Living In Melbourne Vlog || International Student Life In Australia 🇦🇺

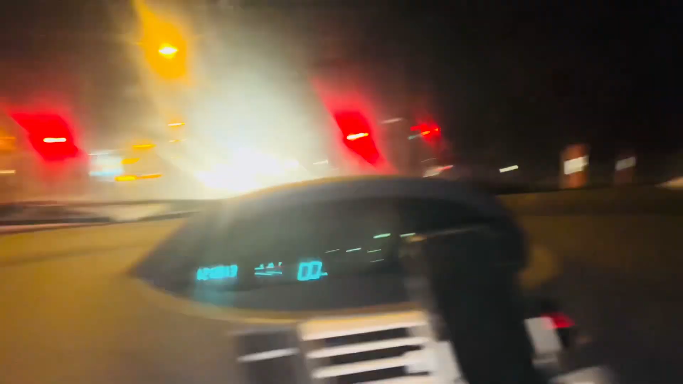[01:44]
इसके बाद यह सिगनल जैसे ग्रीन होगा तो फिर प्रास होगे तो इंचला फिर मिलते हैं आपको आगे की वीडियो में जो मुस्ली काम होता है तो वो नाइट को होता है I think मैंने पिछली वीडियो में बताया था क्यूंकि दिन को ट्रैफिक बहुत ज्यादा होती है इसके वहीजे नहोंने
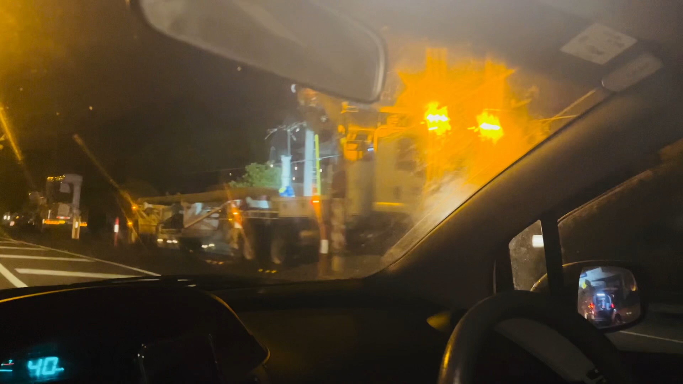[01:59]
नाइट को यह रोड़ वर को यह रोड़ को यह जो भी हो तो यह मुस्ली � नाइट को ही करते है और जो इससे पहले की वीडियो थी वो